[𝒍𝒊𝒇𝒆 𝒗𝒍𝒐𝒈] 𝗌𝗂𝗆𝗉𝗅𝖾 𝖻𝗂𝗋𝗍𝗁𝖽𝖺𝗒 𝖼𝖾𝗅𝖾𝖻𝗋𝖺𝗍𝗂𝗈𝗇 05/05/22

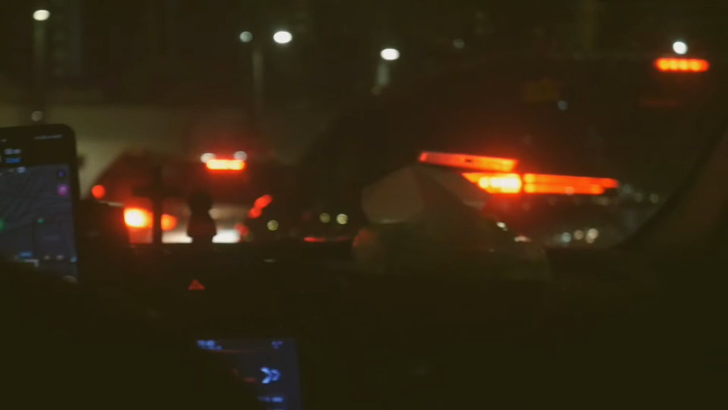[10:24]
Na lang dead butt. As you can see, nasasakyan na kami ngayon to go home. So, ang oras natin is mag-10 na ng gabi. So, yan. Antok na ako. So, guys, thank you for watching my video and good night, everyone.